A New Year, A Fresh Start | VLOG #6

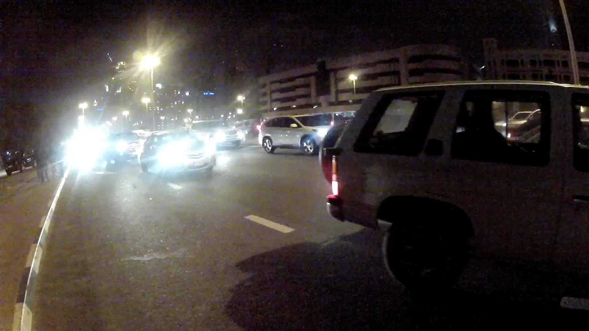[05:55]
The roads still be packed, the roads still be packed,